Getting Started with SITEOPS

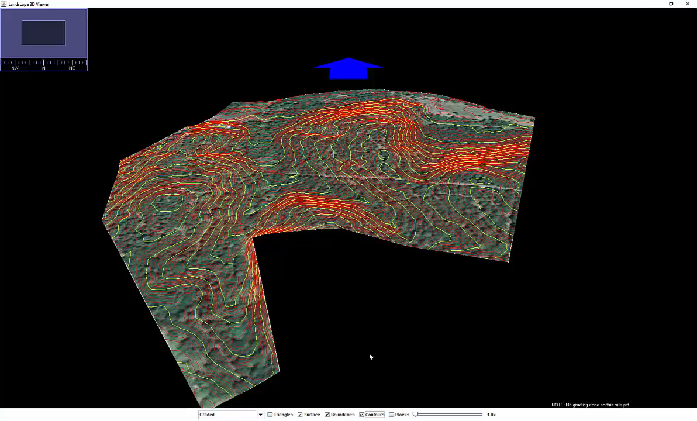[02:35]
So let's just look at the 3D viewer and we can start thinking where we might want to put the different components of this project.
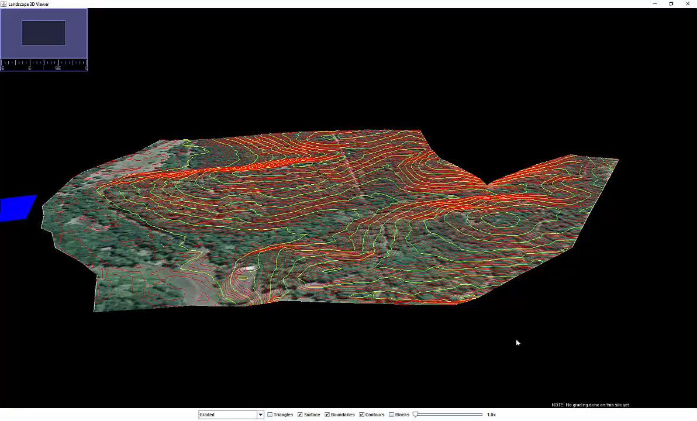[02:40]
You see a nice 3D model with the contours showing me where the valleys and crests are for this project.